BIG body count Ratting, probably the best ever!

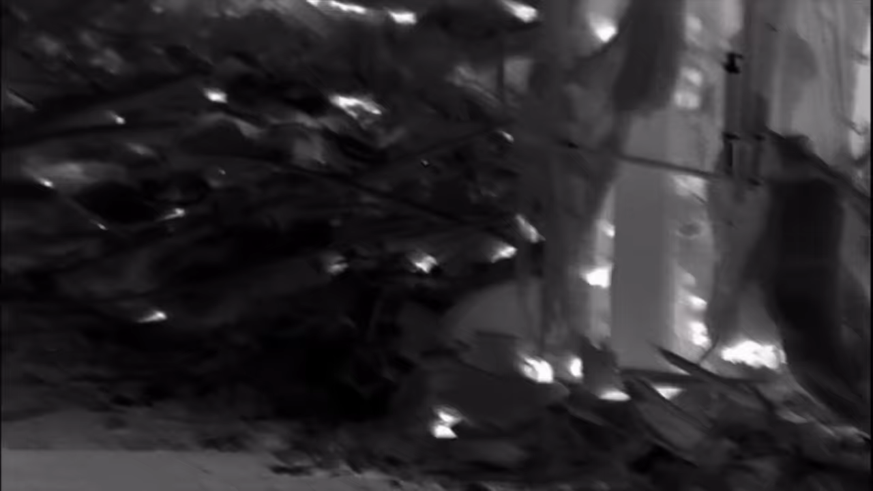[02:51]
As you can see through this thermal imaging video that I've took off my Pulsar spotter,